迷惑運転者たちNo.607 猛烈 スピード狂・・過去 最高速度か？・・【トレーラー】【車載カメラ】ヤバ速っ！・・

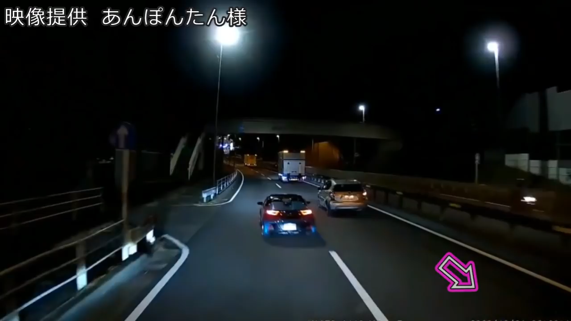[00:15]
めろ普通資金は、ね、抜いてくのは全然構わねえけど、しかも今ウインカーついてねえよな、バカ野郎だろ。
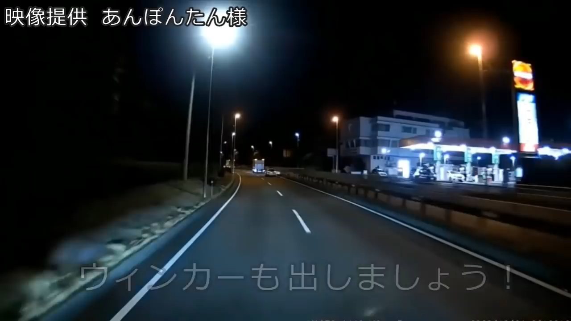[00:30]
おいおいおい、早すぎるよ。おいおいおいおいおいおい、何息も出してんだおい。100とかそんなもんじゃねえな、あれバカ野郎だな、ほんとにな。お前のか、あれ、お前いたな、この前も。